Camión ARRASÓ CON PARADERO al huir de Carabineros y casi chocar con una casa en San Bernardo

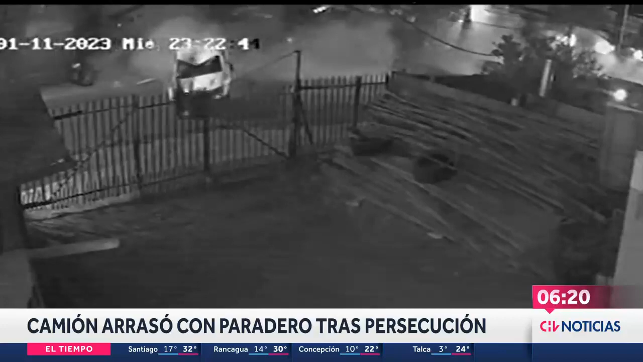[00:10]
Ustedes están viendo en imágenes como un camión, el cual era seguido por personal de carabineros, termina impactando luego de que el conductor perdiera el control de lleno contra un paradero del Transantiago. Además, chocara a una camioneta y terminara por poco ingresando hasta un domicilio en la comuna de San Bernardo. Esto ocurre luego de que carabineros se percatara que por las calles de las comunas de Buín iba circulando un camión con las luces apagadas, el cual era escoltado por un vehículo en el cual en su interior iban cuatro sujetos.